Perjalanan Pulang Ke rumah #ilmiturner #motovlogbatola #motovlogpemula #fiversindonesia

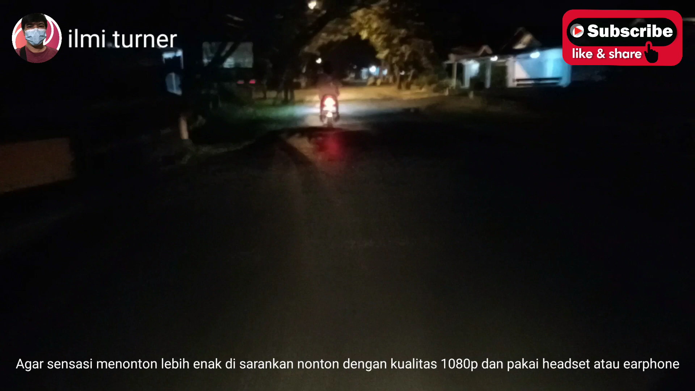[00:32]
kesempatan kali ini kita akan melakukan perjalanan pulang dari kerja guys nah lama udah enggak bikin
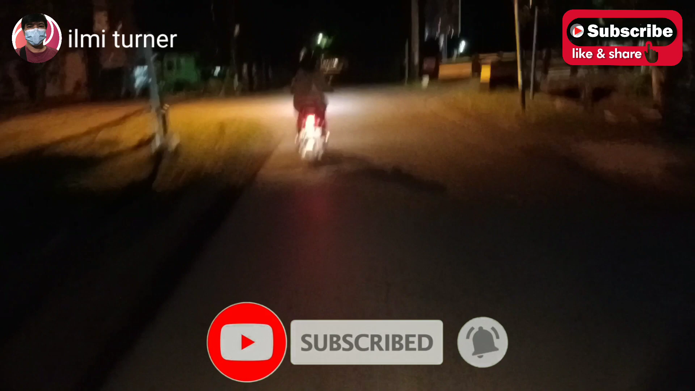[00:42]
video motoplok perjalanan kali ini di malam ini kita menggunakan gearnya OPPO Reno3 gimana kualitas hasil videonya
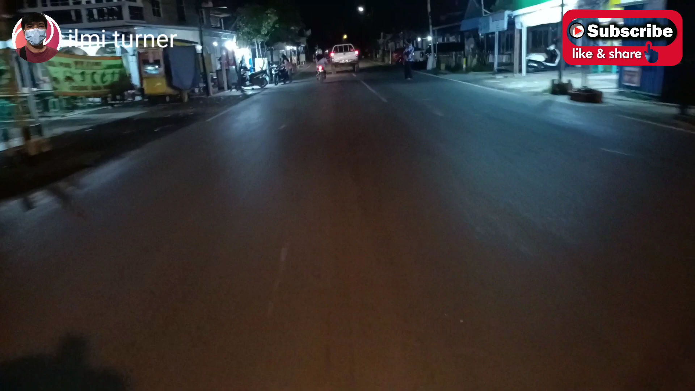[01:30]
enggak ada kerjaan atau apa itu namanya ya gabut he nah ini kita ada di jalan veteran guys nih
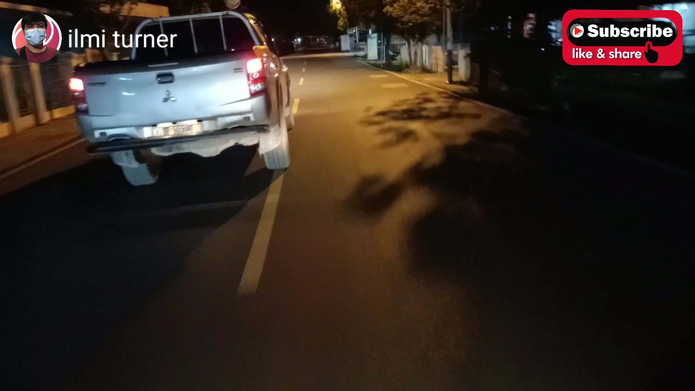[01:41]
kita di nyalip mobil apa ini oh ya guys di kota marabahan khususnya kabupaten baritokola air pasang guys malam ini jadi buat teman-teman di sekitaran kota marabahan yang khususnya terendam banjir semoga cepat surut dan selalu sabar serta semangat dalam
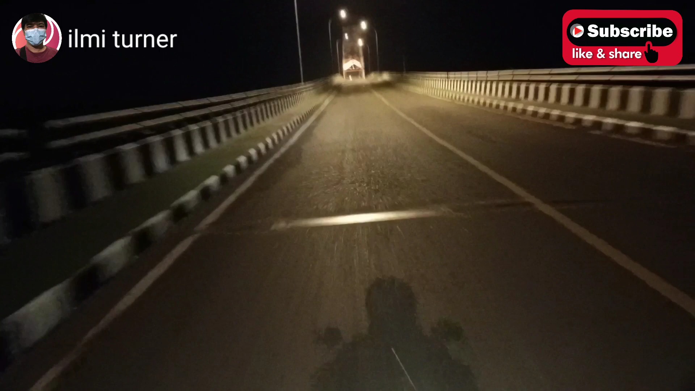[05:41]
jembatan rumpiang Oh ya guys jembatan rumpiang sekarang malam itu bercahaya
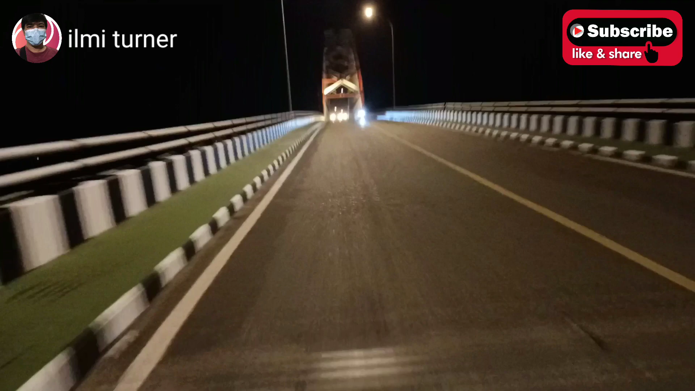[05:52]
terang-benderang karena lampu dipasangi di bawahnya guys kiri maupun kanan jadi nggak gelap-gelapan lagi nggak gelap-gelapan lagi
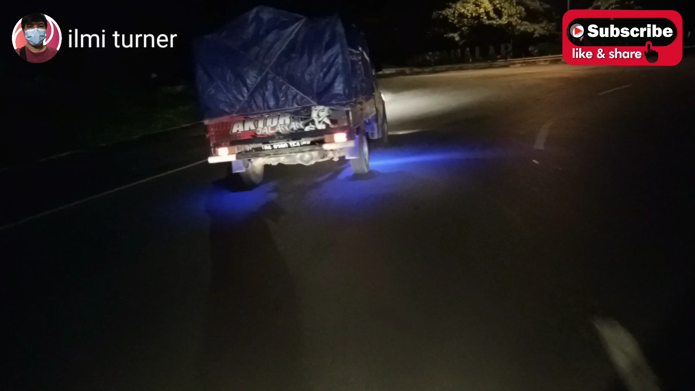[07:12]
wuuh wuuh wah ini coba nggak ada mobil pickup ini enak gas oke guys sekian video kali ini semoga teman-teman pada terhibur ya jangan